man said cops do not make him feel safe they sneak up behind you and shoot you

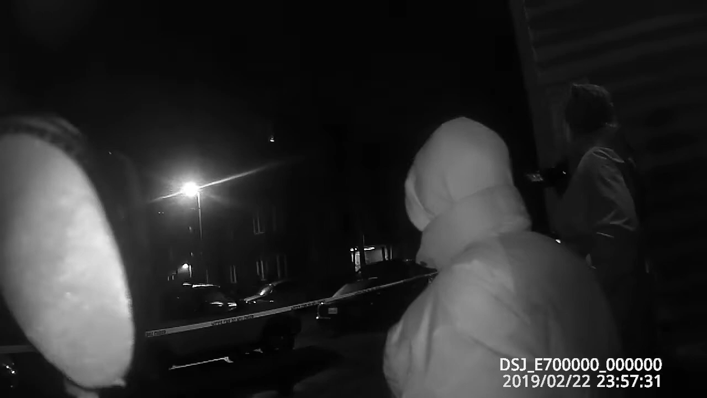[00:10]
Be careful, that sow is dangerous. So they got some dude they just shot on the side of the house. Yeah. Yeah, but I don't think it was the cops. I don't know. I don't think.
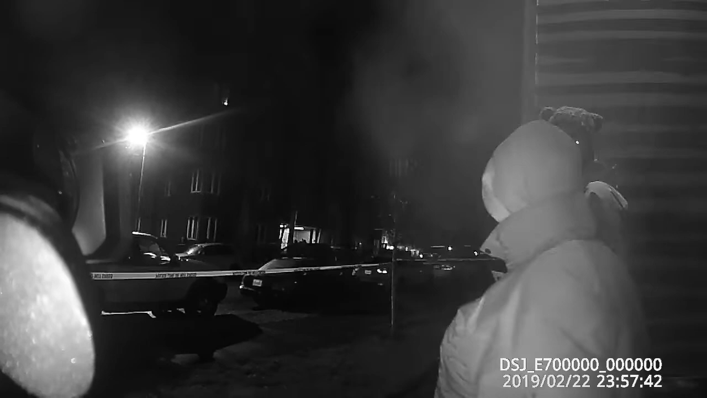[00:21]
Do you think the police maybe are the ones that shot him? No, he was. They weren't here. They were showing up just as we yeah. Showed up. Yeah. He was already dead. It's somebody else he had beef with that shot him. Yeah. Or had beef with him. Yep.
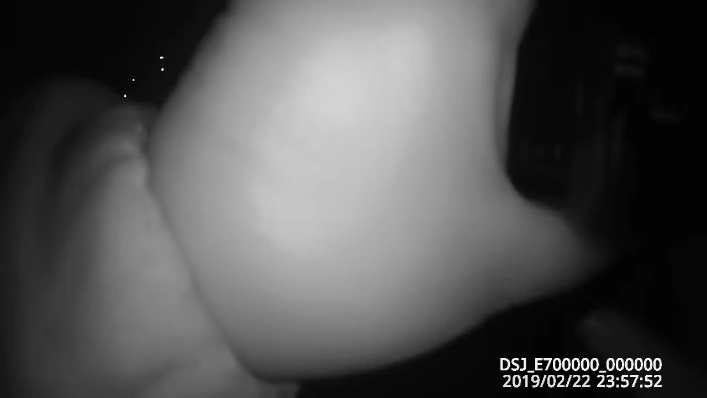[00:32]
No, the cops didn't shoot anything.
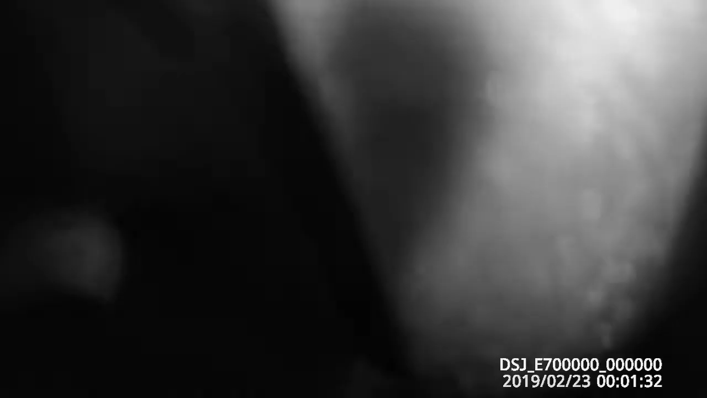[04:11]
Yeah. I was going to say the blue house right there in the driveway is where the guy got shot and killed. You guys saw it? We heard about it on the radio, but we got video of the body laying down there.
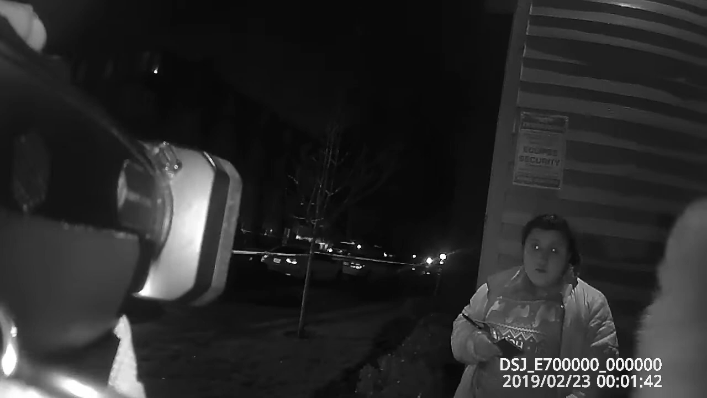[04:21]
Uh-huh. In this neighborhood? That was house. Yeah, the blue house. Blue house? Yeah, blue house. Right there. Hey, sorry, I can't see.
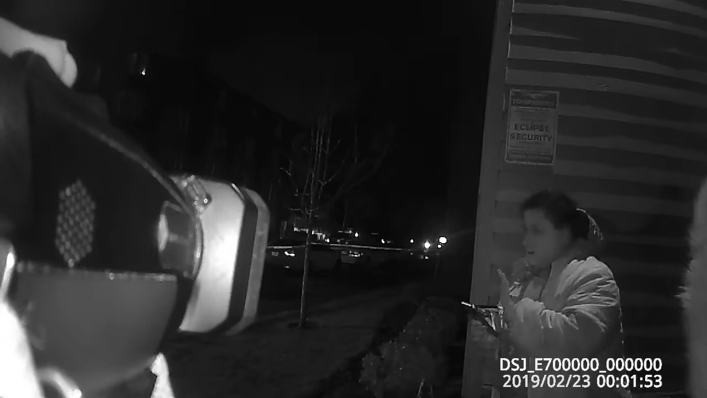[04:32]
See where the trash cans are all lit up? I can't see in the dark, that's why. Oh, okay.
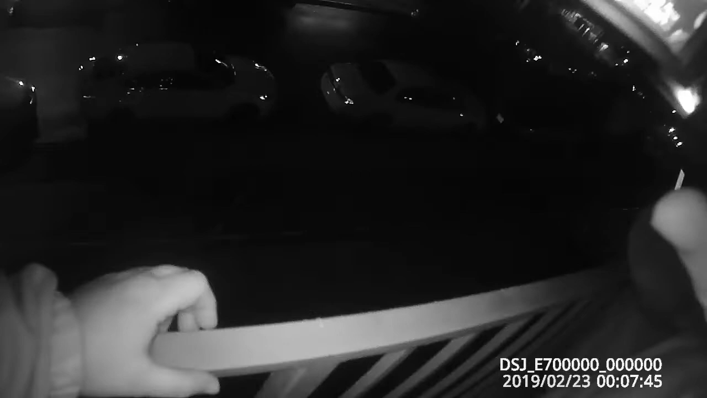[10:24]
Yeah. She doesn't know where is it, the body. See that police car in the driveway?
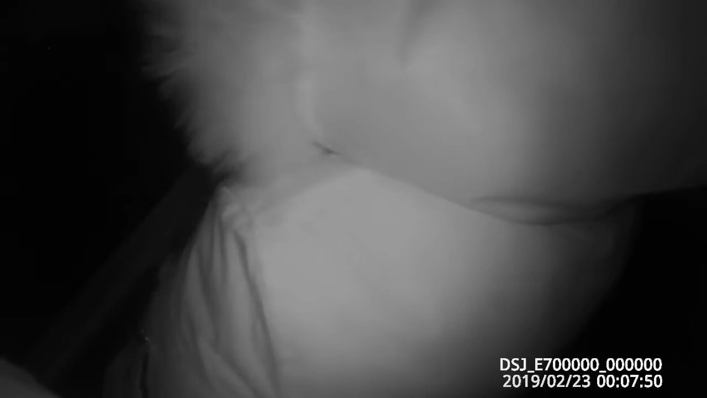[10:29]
Not this one, but the next one over.
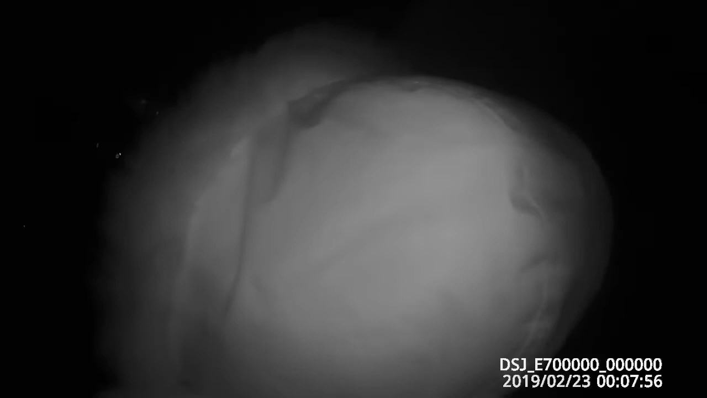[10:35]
The other one. The one was the tree?
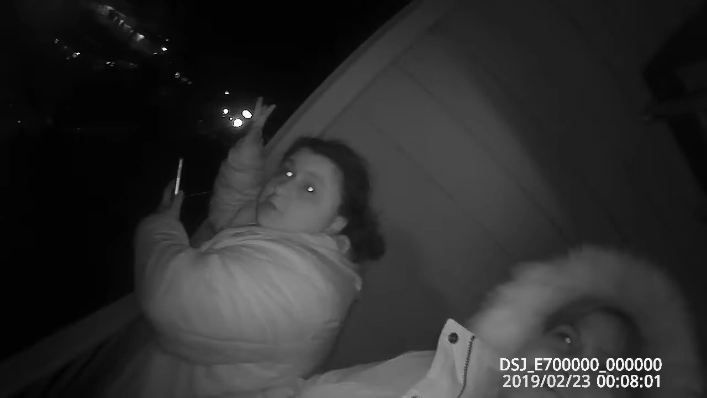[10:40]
Close to the blue house? Yeah, the one that's real close to the house.